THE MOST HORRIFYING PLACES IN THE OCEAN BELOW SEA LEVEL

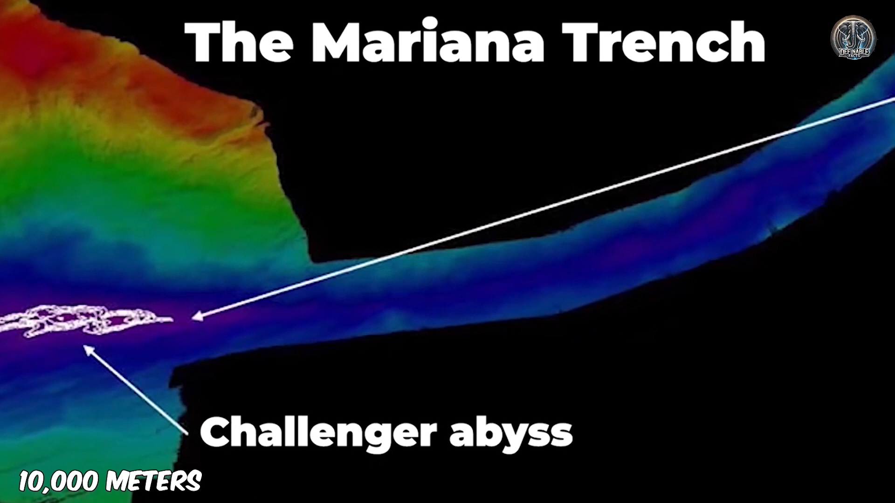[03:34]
It's the deepest known part of the ocean, though measurements vary.
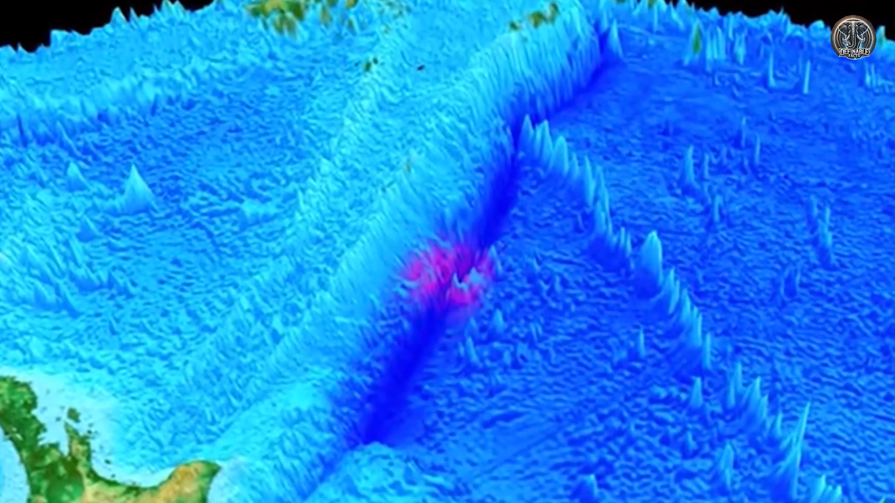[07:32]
This colossal trough lies east of the Kermadec Islands and links up with the Tonga Trench further north.